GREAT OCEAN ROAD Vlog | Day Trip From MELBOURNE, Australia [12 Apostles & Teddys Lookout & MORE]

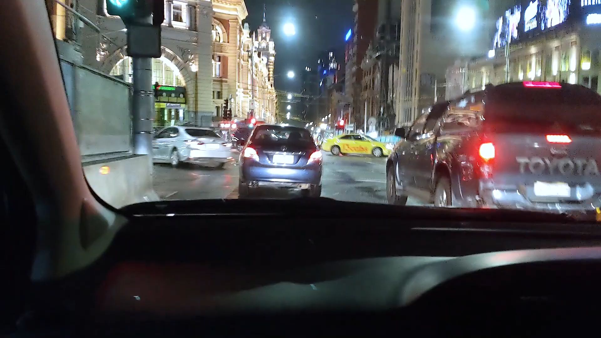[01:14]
She's just gonna follow cars. That's the... Yep, literally, just follow.